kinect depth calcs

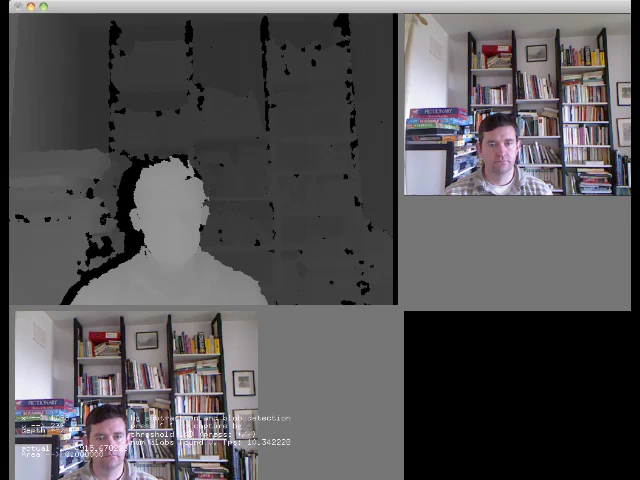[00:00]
Hi, I'm Dermot. I'm using the OFX Connect Open Frameworks add-on for Xbox Connect. I've done some simple modifications. I've changed the size of the depth map here to be 640x480. I've also added in some calculations based on some regression analysis I've done. So, down here, this value here is the actual depth of the pixel underneath where the mouse is.